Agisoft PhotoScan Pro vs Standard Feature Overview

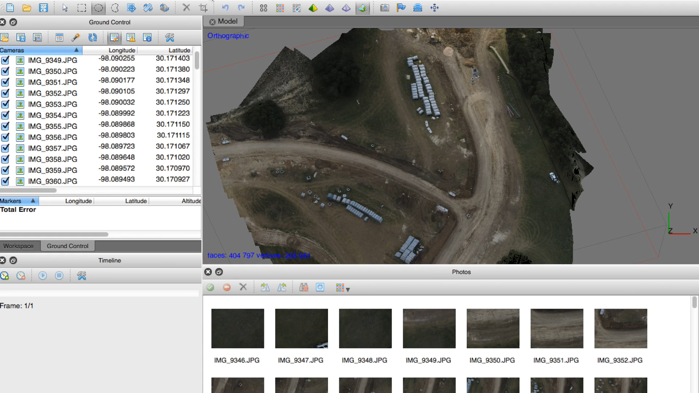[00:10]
And in this video, I just want to demonstrate some of the things that I've learned over the past few weeks when messing around with Photoscan Pro. Now, thank you to AGI Soft for providing me with a complimentary license to Photoscan Pro.
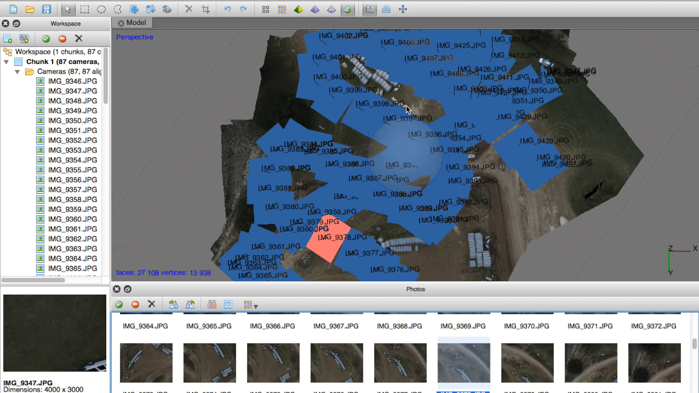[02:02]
We can definitely turn on cameras and see the different photos, but we don't have any sort of geo-referencing available to us in Photoscan. With Photoscan and Photoscan Pro, you'll notice that these toolbar buttons are nearly identical. You still have your texture map, your wireframe,
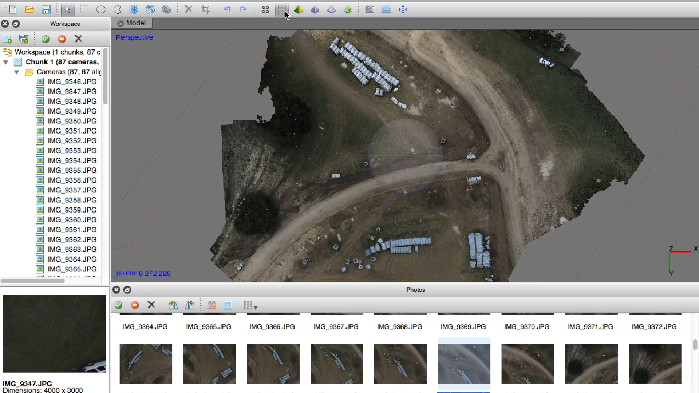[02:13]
your dense point clouds, and your sparse point cloud.
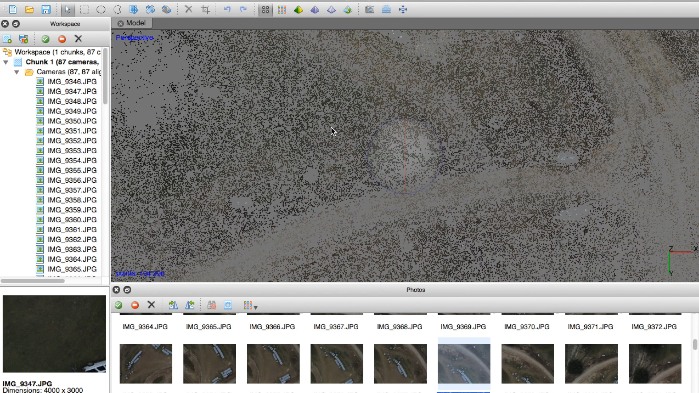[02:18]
Now, the one difference that I'll point out in Photoscan Pro, you'll see that we do have dense cloud classes.
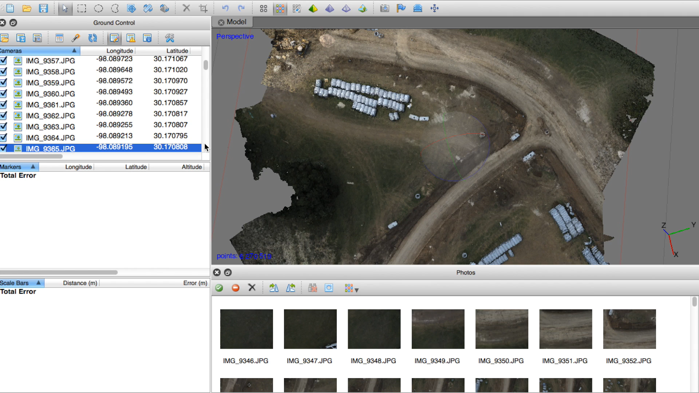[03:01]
Now, with that being said, the main differences that I've seen are export options and measurement tools. So we'll just go up to the Tools menu in Photoscan Pro. You'll see under Mesh, you can do stuff such as measure area and volume, and you'll notice this number right here. If I plug that into Google and do the conversion to acreage, the calculation comes out to about 13 to 14 acres, which is exactly the area covered when I flew this mission. In a previous video, what I did to export this image is I went to the Tools menu and I exported the texture.
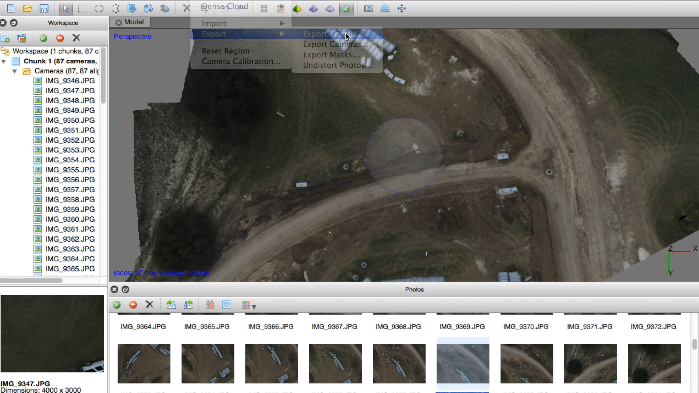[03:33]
So you can see I can go in there and export as a JPEG or a TIFF,
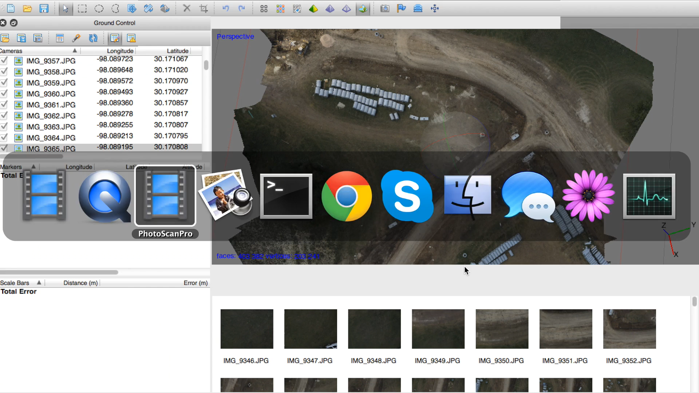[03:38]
but in Photoscan Pro, you actually have options to export an orthophoto or a digital elevation model.
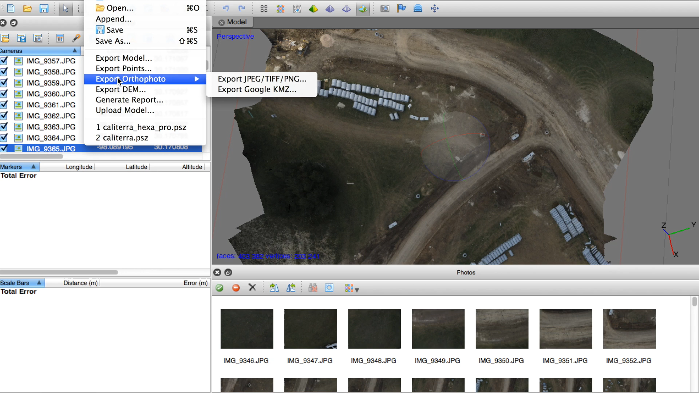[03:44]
I'll show you those here in a minute, and so just wanted to point out that having this geo-referenced information actually saves you quite a bit of work. You get higher resolution imagery, as well as it being ortho-rectified.
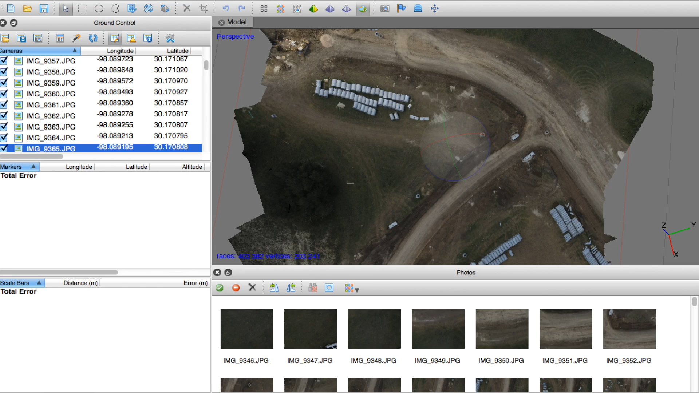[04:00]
So let me show you the difference in those exports. Now, this is the texture export that we did from Photoscan Standard Edition.
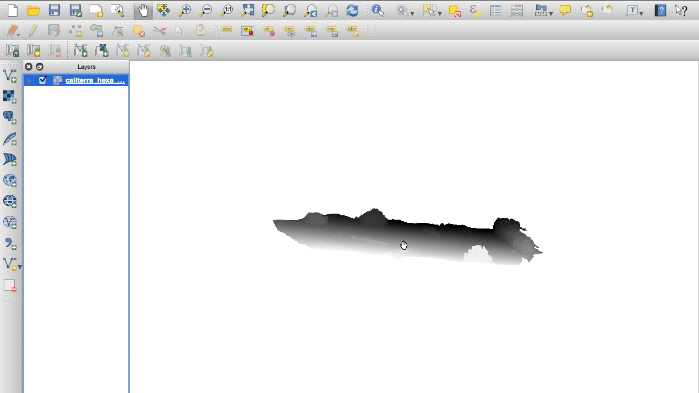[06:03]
And what you can do is actually go in and, let's say,
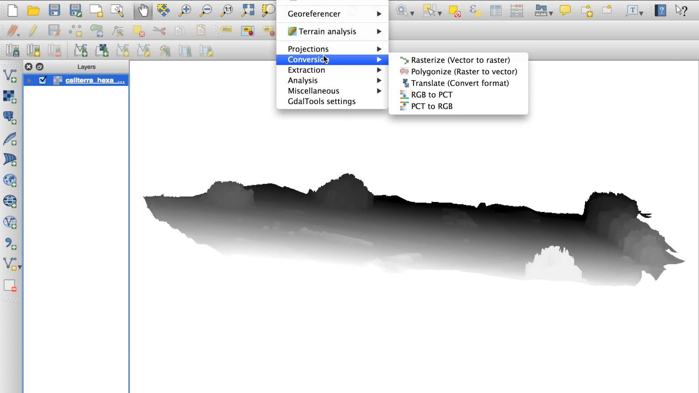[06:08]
we want to create a contour map. We can do that. We can specify our interval between contour lines.